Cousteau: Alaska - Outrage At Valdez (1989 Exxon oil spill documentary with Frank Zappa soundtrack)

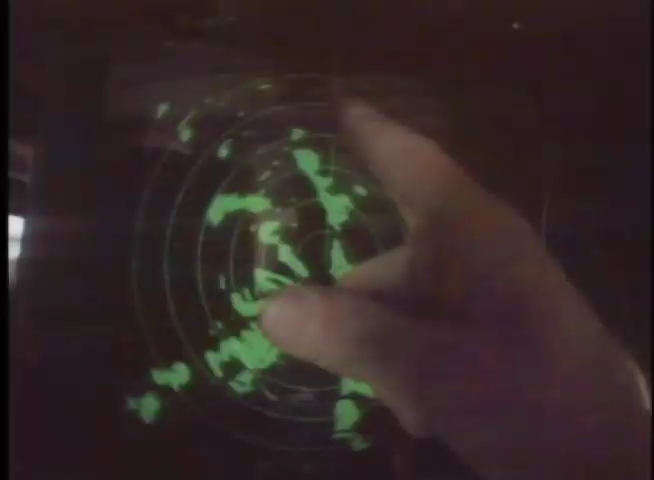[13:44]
That's right up here, about 13.1 miles away. So there's no possible confusion?